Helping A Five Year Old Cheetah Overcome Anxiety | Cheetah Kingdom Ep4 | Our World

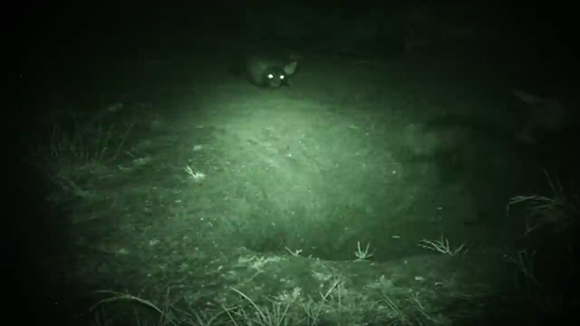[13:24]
While she's out scavenging, they get to play. It looks like they're fighting, but they're not fighting, it's play fighting. So a lot of biting, that's why they have that thick mane protecting their necks, and also protecting their bodies, because they are very nibbly. And that also indicates the youngsters, because the youngsters need to sort out hierarchy, so they'll always be biting and nibbling and showing dominance between them.
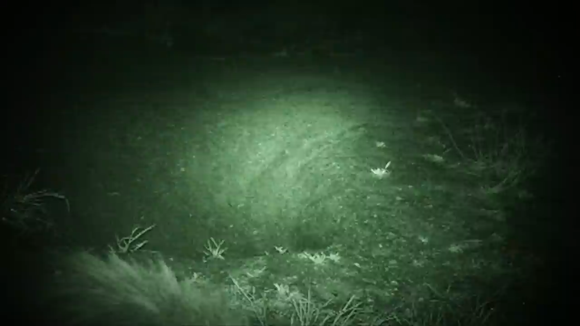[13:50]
The rescue cheetahs are unlikely to encounter this family.
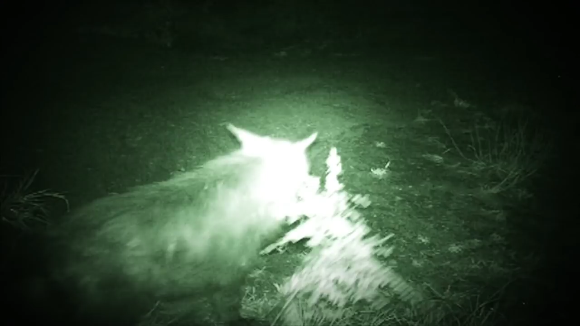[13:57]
Unlike the spotted hyena, these smaller, brown hyenas will rarely drive other predators from a kill.
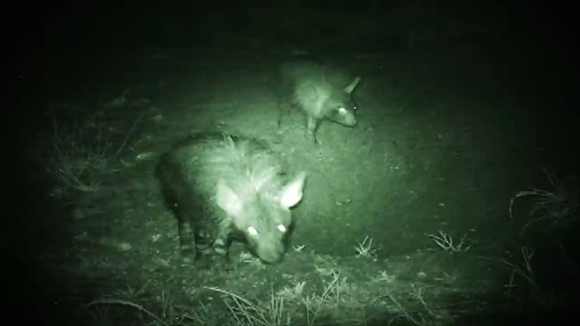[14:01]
Though they have a reputation for being violent scavengers, the footage has given AJ a fresh perspective on this often maligned species.